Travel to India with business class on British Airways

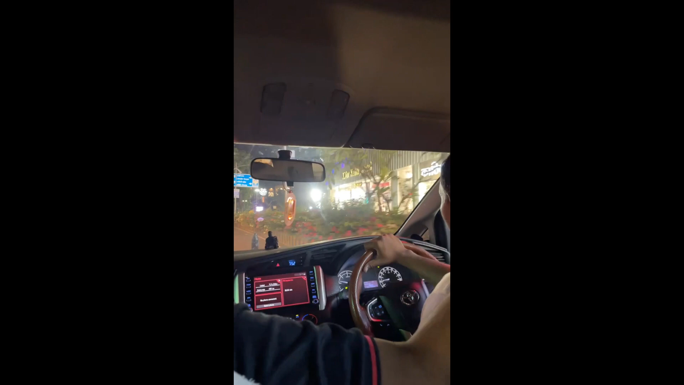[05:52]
one of the nicer areas that we had drove through.